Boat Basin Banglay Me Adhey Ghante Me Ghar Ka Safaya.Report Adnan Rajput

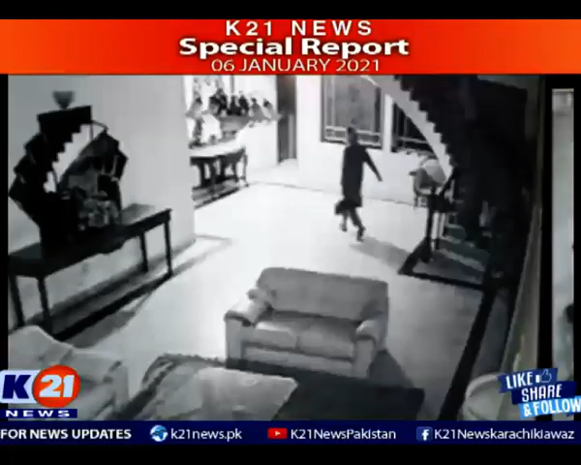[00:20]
کلپٹن کے علاقے بورگ برسن میں سبح سویرے بنگلے میں ٹکیتی کی واردات سی سی ٹی وی فوٹیج منظر عام پر آ گئی
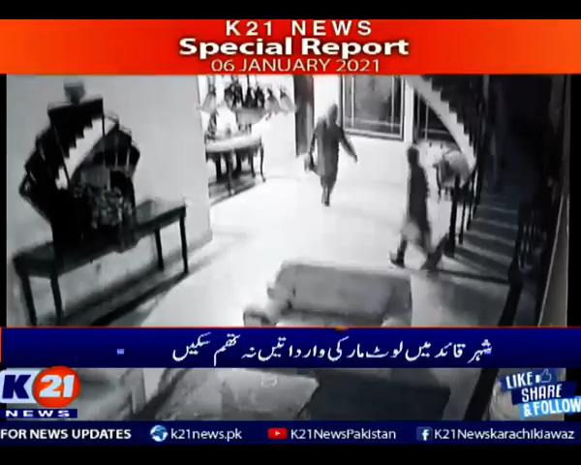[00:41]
واقعے کا مقدمہ بھی بورگ برسن تھانے میں درج کر لیا گیا سی سی ٹی وی فوٹیج میں ملزمان کو گھر کے اندر دیکھا جا سکتا ہے گھر کے